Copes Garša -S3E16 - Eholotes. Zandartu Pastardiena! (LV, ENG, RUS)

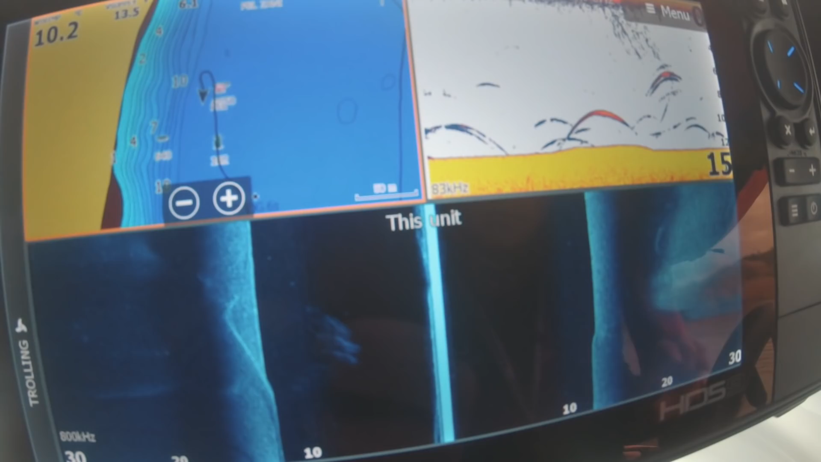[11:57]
Tas cenu kategorijas arī ļoti dažādas. Nu, teiksim, ja grib tādu iesācēju komplektu, man liekas, te Lorencam ļoti labi, ar ko sākt,
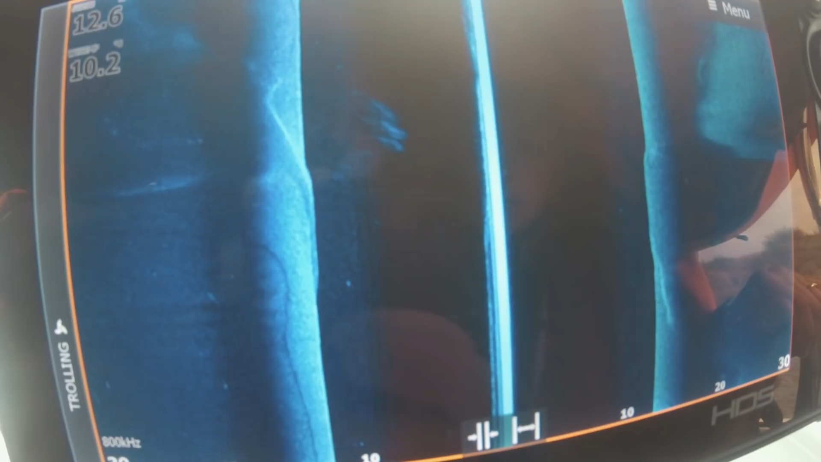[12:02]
ir Lorenz Hook, kur ir, nav touchscreens viņam, bet viņam ir visas vajadzīgās funkcijas.
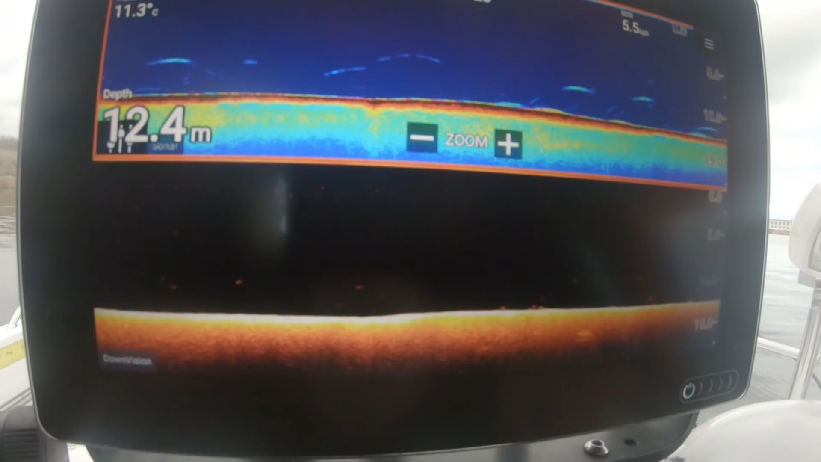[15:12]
On screen: depth 12.4 m, water 11.3°C
Jā, mēs palēnām aizējām otrajā daļā, kas ir, nu, varētu teikt, jauna ēra eholotos.
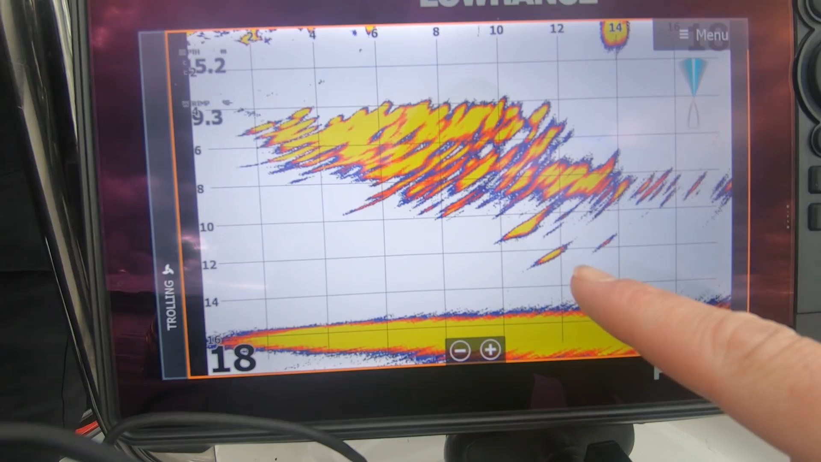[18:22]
Apakšā ir kaut kas aizdomīgs, ko Kaspars laiž lejā. Māneklīti. Vai kur? Reaģēs?
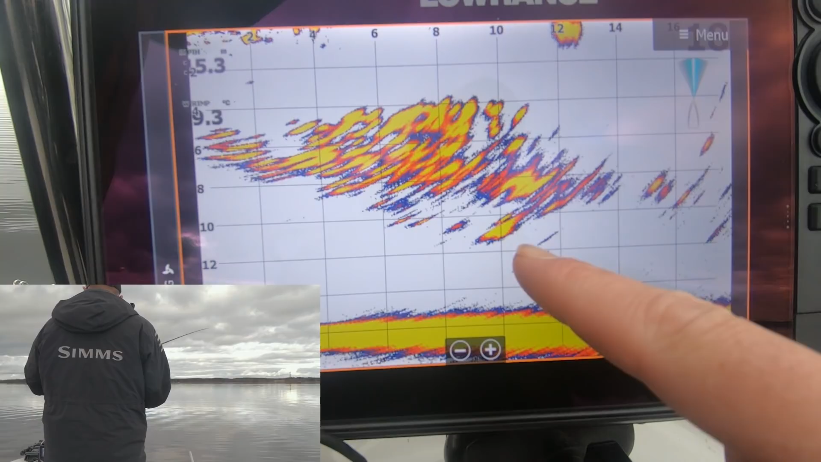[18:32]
Nereaģē. Aizmuka. Vai kur lielais ir? Ritīgi liela. Šitas ir lielais zandarts.
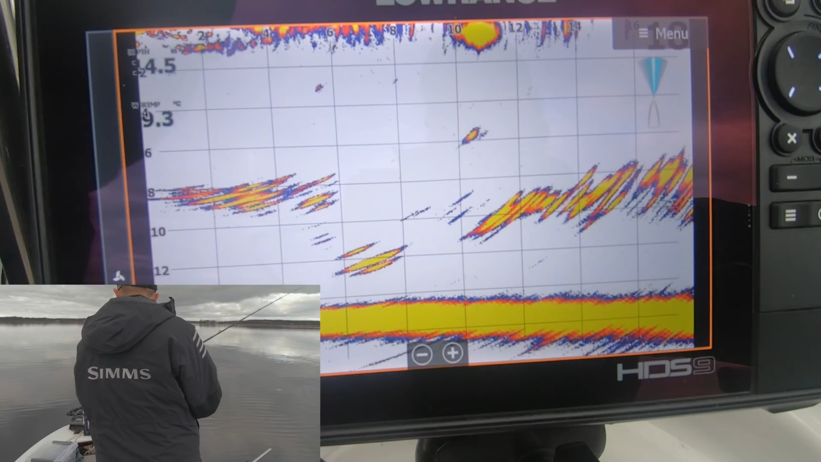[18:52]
Dzīvo apakšā. Viņš, principā, viņam vienalga ir tev.
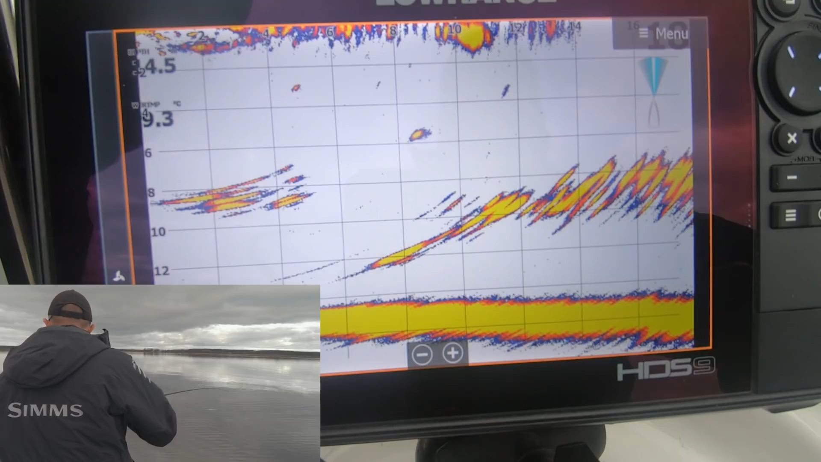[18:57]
Ko tu, Kaspar, par to domā? Paldies Dievam, ka viņiem ir lielākajā daļā vienalga.
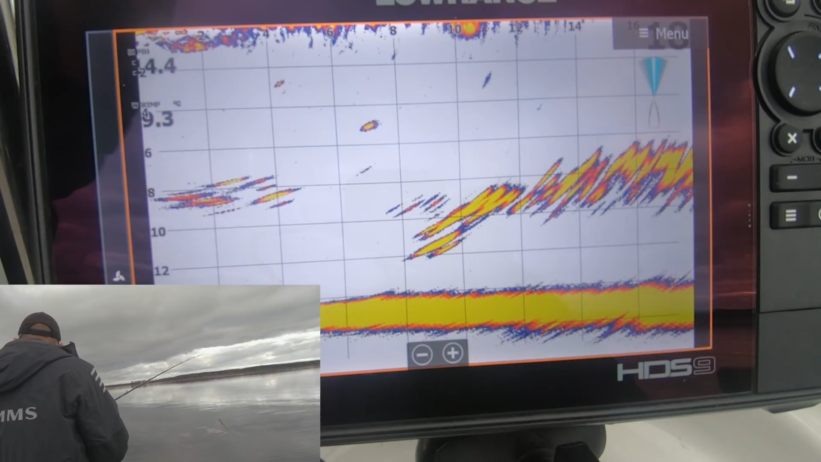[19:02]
Tādāk viņi jau būtu izķerti. Jā, un kā jūs redzējāt, kad, nu, tas ir tāds bija liels zandarts.
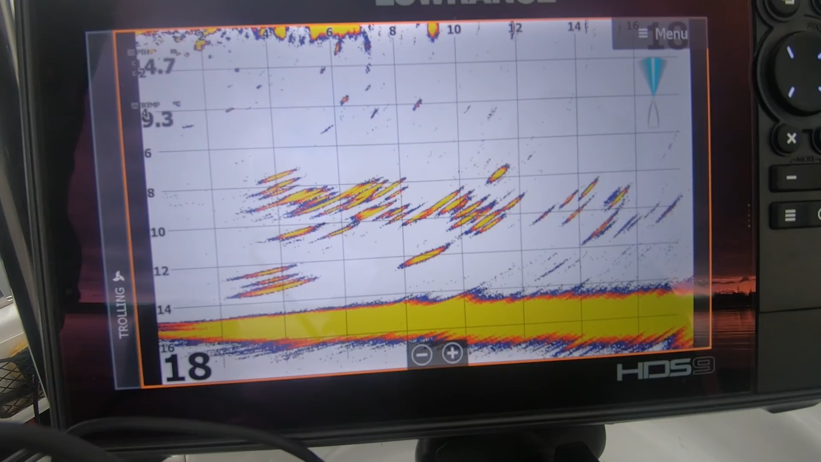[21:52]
On screen: water 9.3°C
Jā, divas lielas zivis apakšā. Nu, vienam apnik, tas jau malts projām. Ka mēs sākām ķert tos lielos, es Armanam teicu, ka mēs visus ir 70 vai 75 cm tādu zandartu ledīsim vaļā.
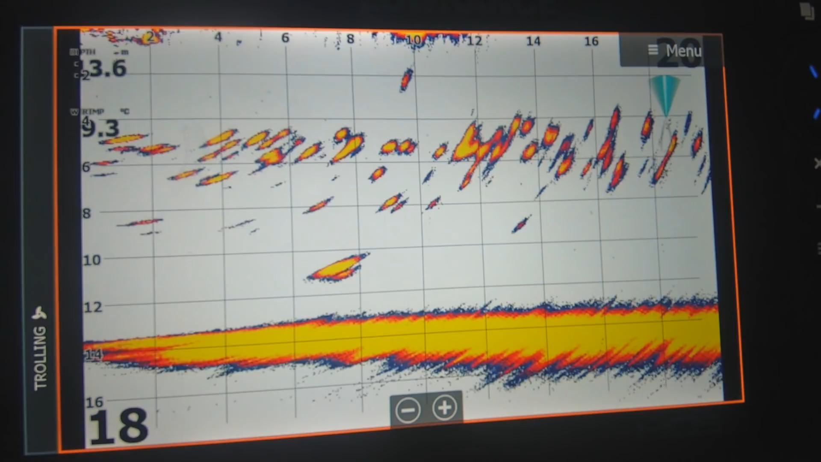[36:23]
Apstājās greičāls. Nāk līdzi. Nāk, lēnām nāk tikai. Nāk, pienāca klāt.
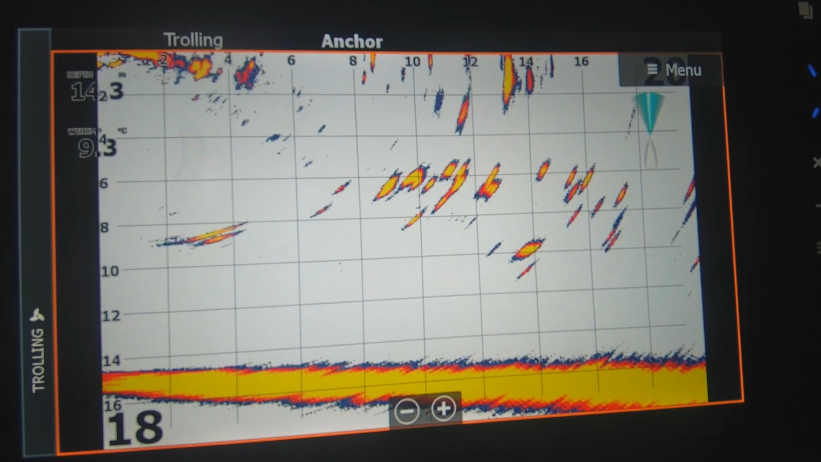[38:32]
On screen: water 9.3°C
Var redzēt ekrānu. Reku viņš tur apstājās. 8 metros. Opā! Reku iet tālāk. Reku skriena lejā. Kāpēc mēs metām ar tādu spiedienu? Nu, lai viņš dabona ātrāk to spiedienu no ūdens. Viņš uzreiz dabona kaut kādu ziļumu un viņš ātri aiziet.